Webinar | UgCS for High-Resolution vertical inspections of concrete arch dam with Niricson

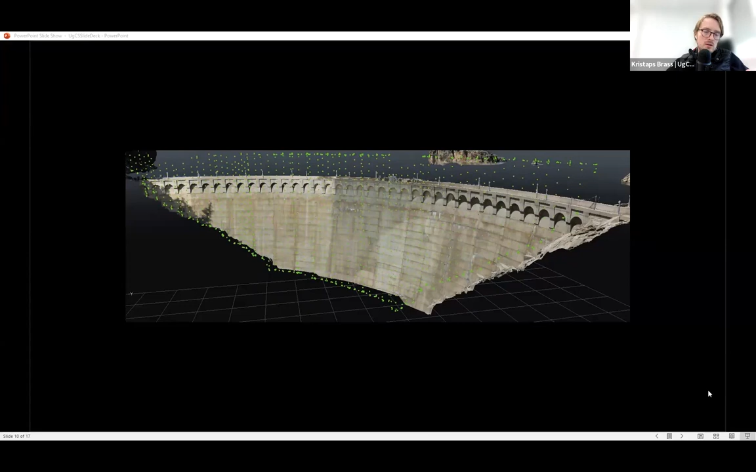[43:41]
And, uh, so, um, Mark, uh, so you also have the other question that you asked and do you then also have to convert back to vertical facade scan? Uh, answer is no. So you don't need to, in this case, uh, how the guys are using it, there's no need to like convert back. So in this case, they're simply flying with, uh, with the waypoints. Yeah. Perfect. Thanks for stops. Yeah. So, you know, no need to convert back because within that, that mission now as a waypoint mission, you know, the, the orientation of those flight lines and, and everything connected to the facade is already built in. All you're doing is you're able to now manipulate the top and bottom ends, uh, which, you know, it took, I think it took like five minutes for us to convert all those top waypoints to the, to about five meters above the top of the dam.
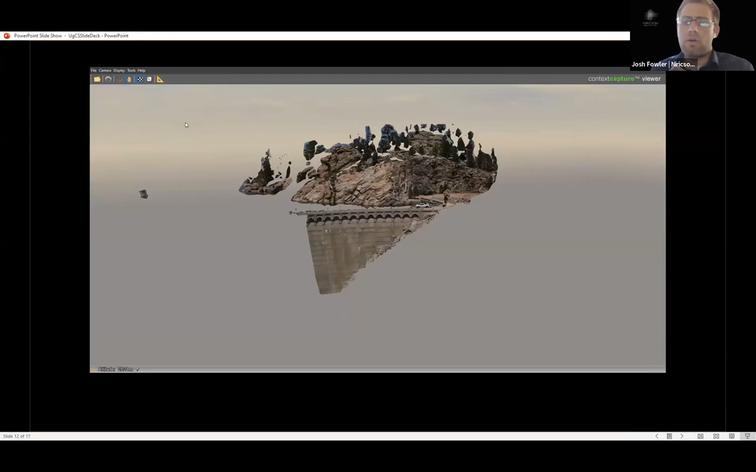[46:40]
Uh, so I just want to kind of show you the quality of the 3d model that we're able to get, um, from that really technical data capture. And because we're able to fly so close to the structure, um, this is that, uh, left abutment of that dam.
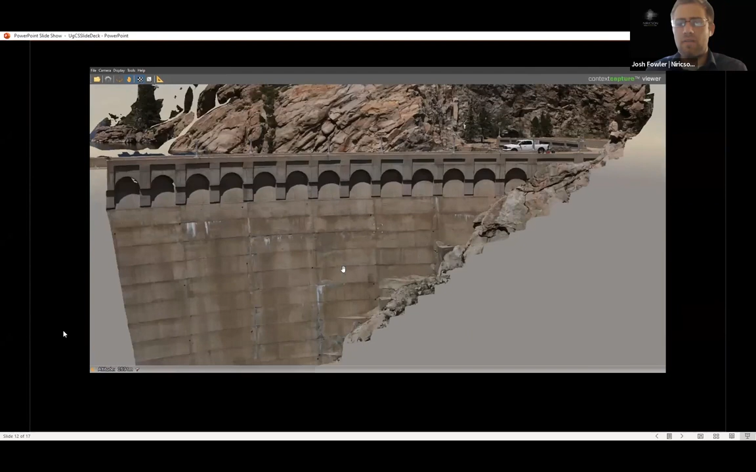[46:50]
Uh, you know, we process this all using context capture, uh, Bentley product.
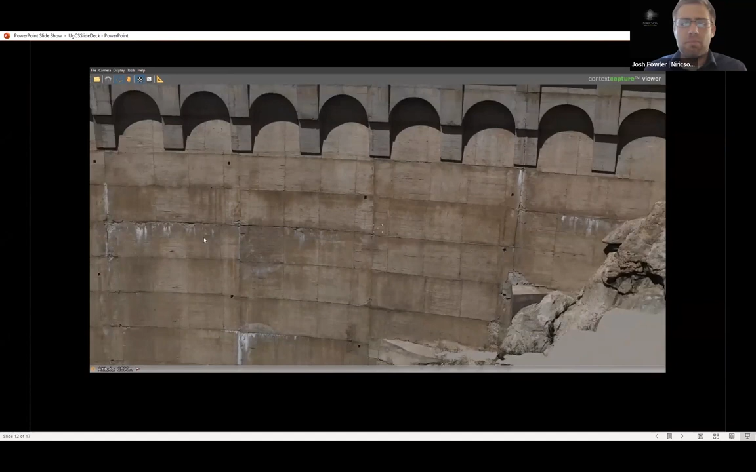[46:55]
Um, and what you can see is, you know, we'll zoom in on some specific cracks on the structure, some specific spalls.
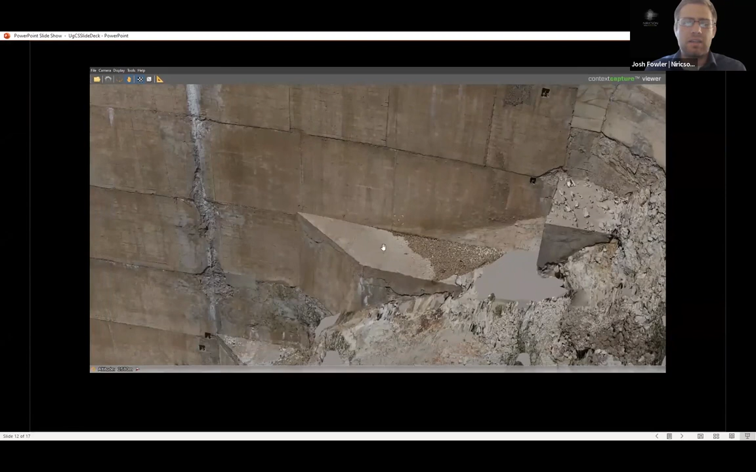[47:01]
You can actually see the rocks, uh, you know, within the actual spall itself, some wires coming out of the dam. Um,
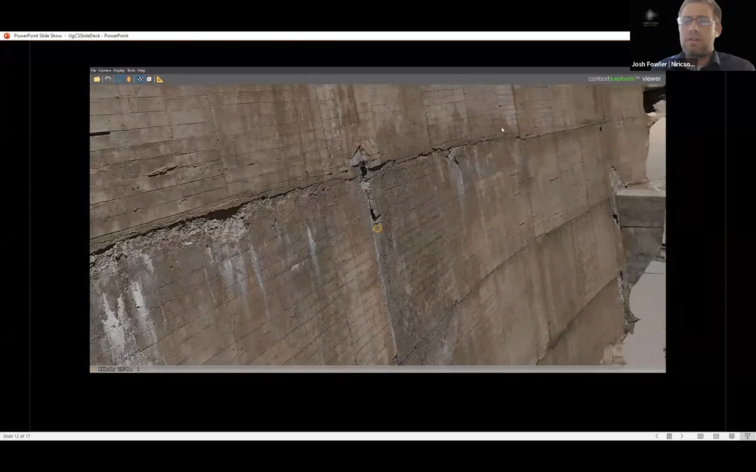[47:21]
So it's actually part of the dam is popping out, uh, at the joints. And so we can even pick up on those minute, um, you know, defects, which are, which are really interesting to the, to the, uh, asset owner.
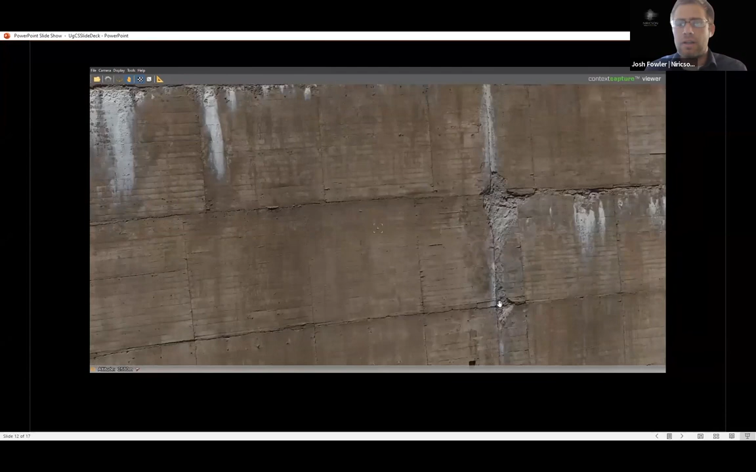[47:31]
Um, but one thing you might be thinking is, you know, okay, you've got a really pretty 3d model, right? Now you've got all of these defects on this structure.
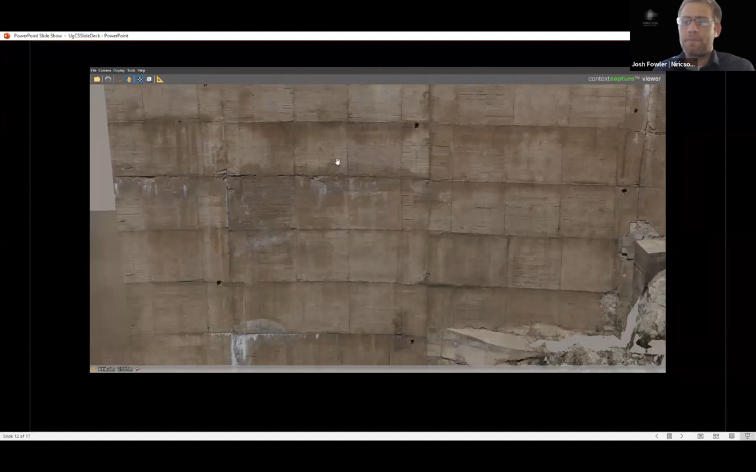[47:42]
What do we do with that? And so that's really where, where we come in is, you know, taking that next step, right? And some assets like this, you know, they've got so many defects going in manually and mapping out each one might be a, might be really challenging. And so what we invented is our own, um, you know, platform. This is a cloud-based platform. And what we do is, you know, we convert this 3d model into a 2d, uh, TIF, uh, that we can then map out all of our defects and quantify all of our defects on.
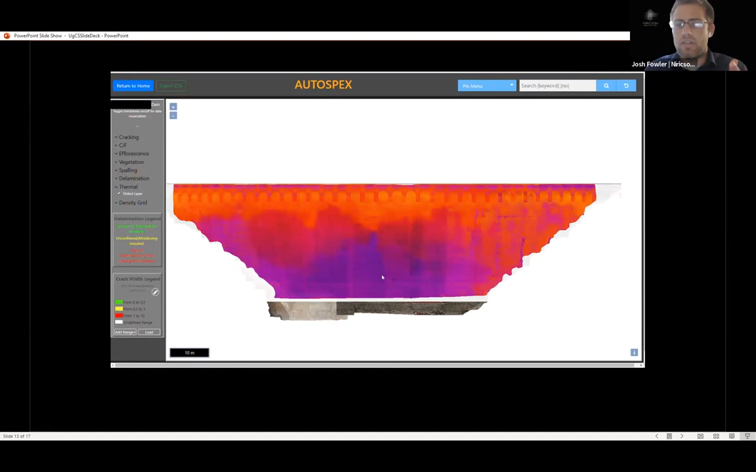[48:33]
We have each defect, uh, crack defect has an ID number. Uh, each spall has a, has an ID number. We can turn on our thermal layer. Um, and we can see the leakage on that left abutment, uh, in these two locations here. Uh, and then we can turn on our delamination, uh, layer, which we haven't shown you that acoustic device, but we were able to deploy our acoustic device on the stand as well.